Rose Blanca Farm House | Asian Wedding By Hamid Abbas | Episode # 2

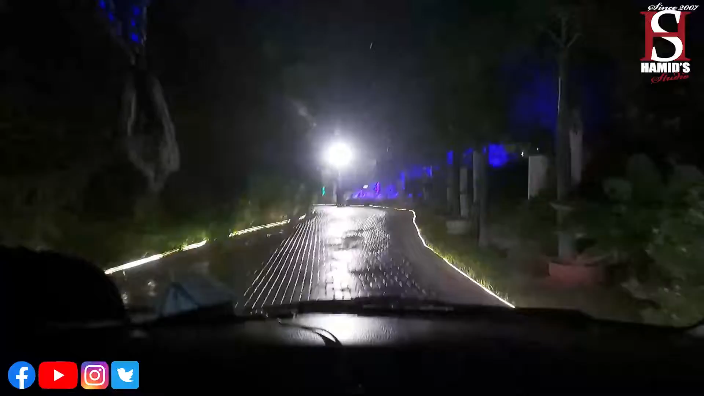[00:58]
ये जी हम हॉल में पहुँच गए हैं, ये वेन्यू जो फार्म हाउस है ये देखें, काफ़ी खूबसूरत लग रहा है।
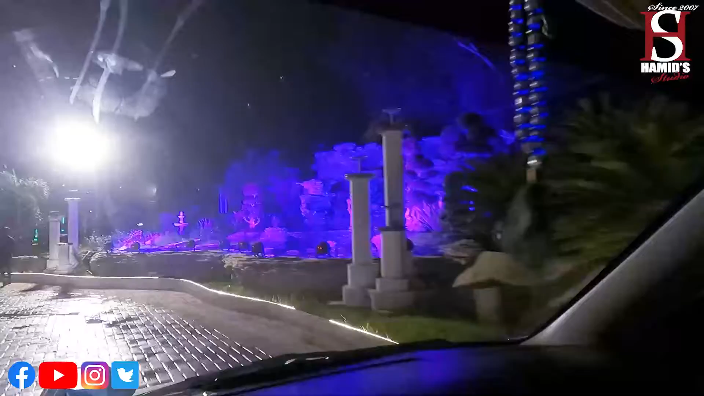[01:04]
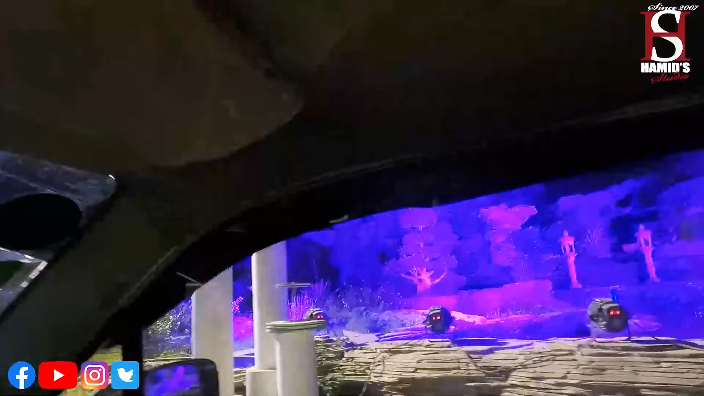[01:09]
यासीन ब्रांड
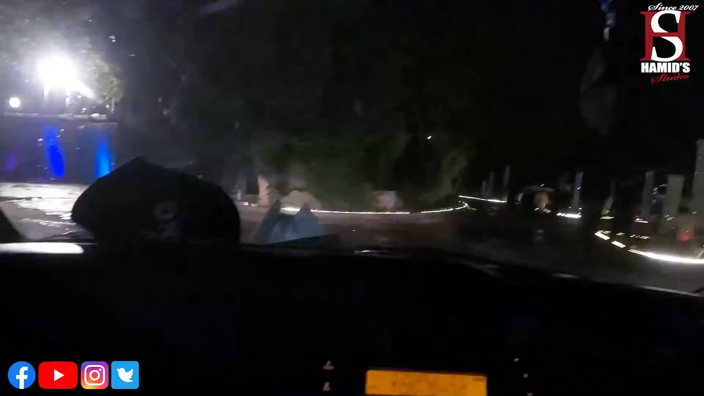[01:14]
फार्म हाउस है, यहाँ पे काफ़ी ज़्यादा इन्होंने जो है इवेंट मैनेजमेंट किए हुए हैं।